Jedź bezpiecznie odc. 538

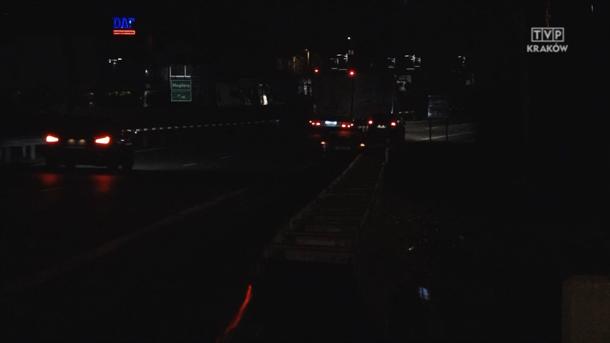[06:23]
Po potrąceniu przez samochód marki DU, ten pieszy przemieścił się na pas prawy,